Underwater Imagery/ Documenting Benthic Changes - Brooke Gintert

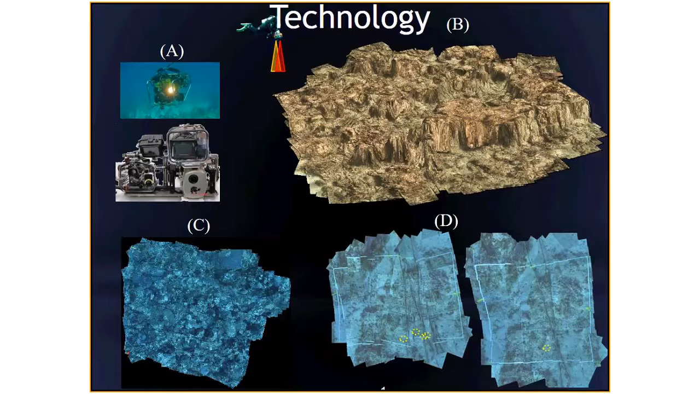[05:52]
That allows us to match, you know, successive passes and to create a single seamless image map of the area. So we can use basically any type of imagery, underwater video. The highest resolution ones that we do today are with dual digital SLR cameras.